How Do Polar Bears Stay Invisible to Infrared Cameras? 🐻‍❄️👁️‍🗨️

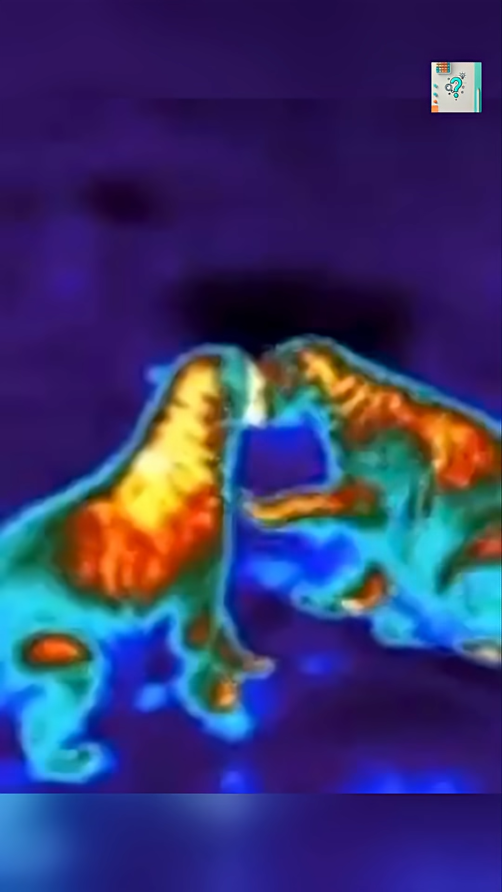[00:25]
That insulation traps warmth inside so efficiently that almost none escapes.
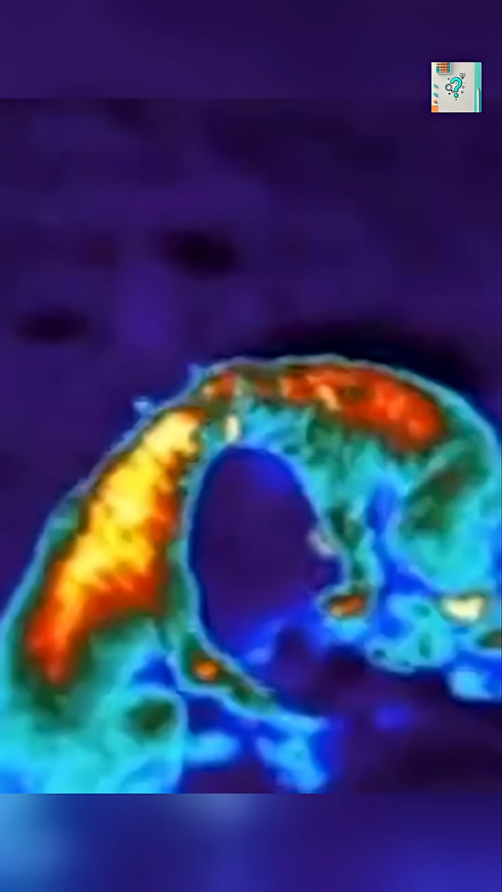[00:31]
Infrared cameras detect heat that radiates from the surface. Since the bear's fur stays nearly the same temperature as the icy air, there's almost nothing to see.